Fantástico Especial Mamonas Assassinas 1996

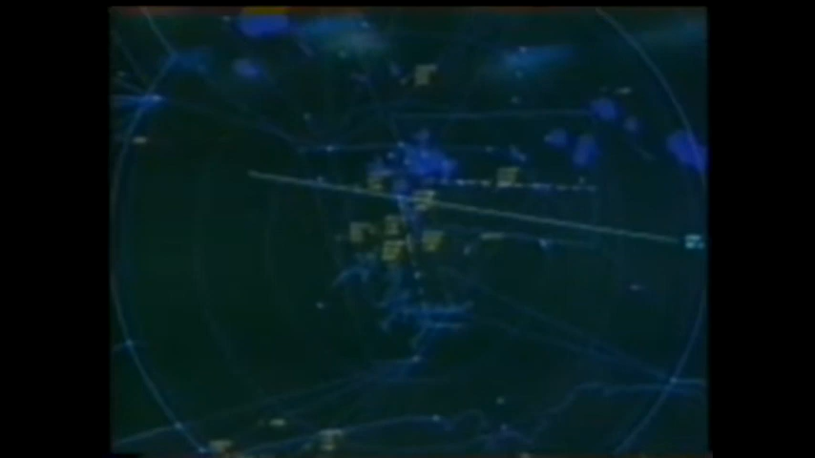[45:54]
Deveria subir e esperar, mas sumiu da tela do radar antes disso.
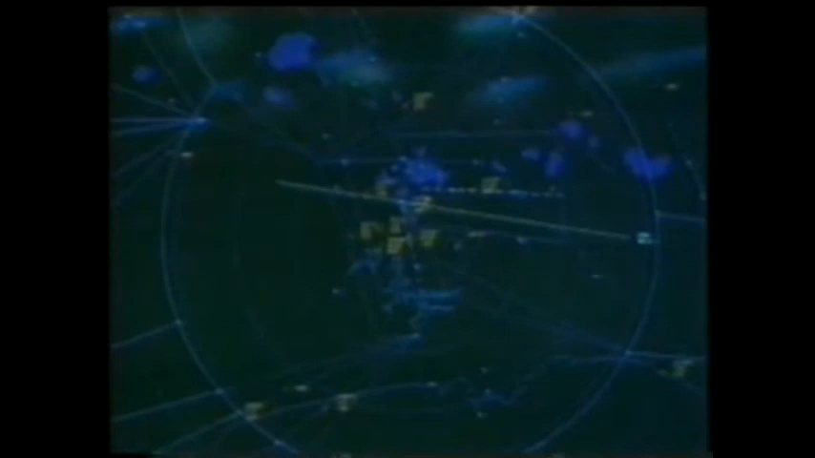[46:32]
Da VASP e da Varig se aproximavam e passavam a ter prioridade. Deveria subir e esperar.